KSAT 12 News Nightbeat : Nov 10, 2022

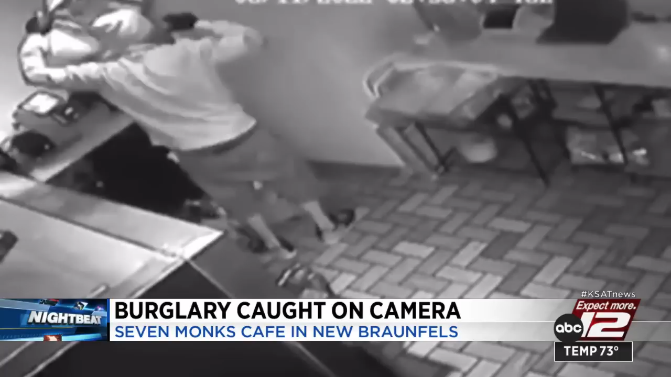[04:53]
The entire burglary caught on this surveillance video. The business owner suspects the thief broke in through the back door.
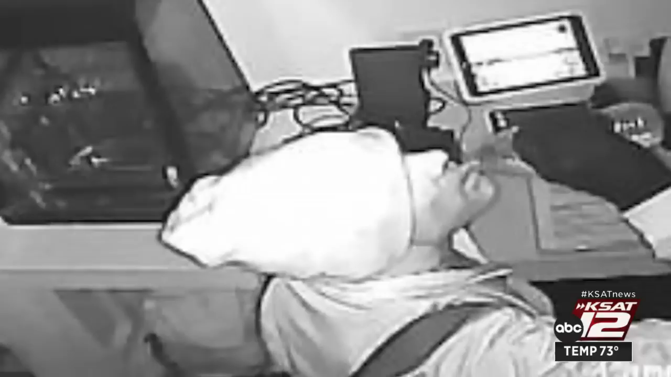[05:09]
This is how you can help. Take a close look at the suspect.